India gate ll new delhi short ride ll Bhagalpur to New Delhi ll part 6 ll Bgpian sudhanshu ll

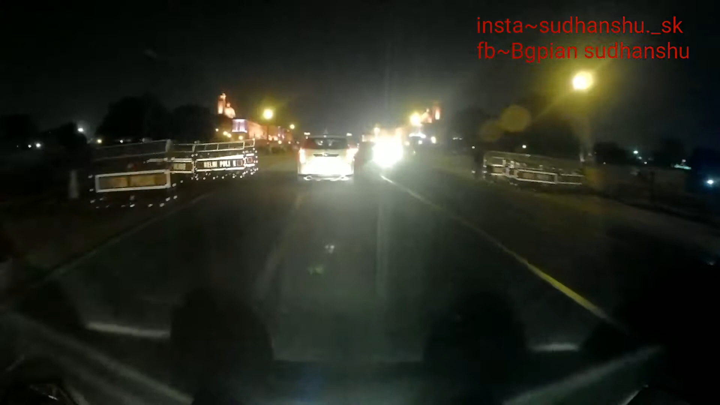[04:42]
होती है और बस और इसी रोड पे मेरी स्कूटी अभी चल रही है.
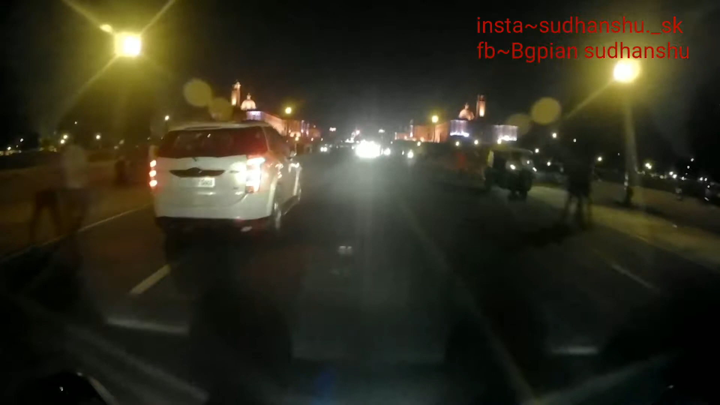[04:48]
तो बस अब वो सामने आप लोग को दिख ही रहा होगा राजपथ.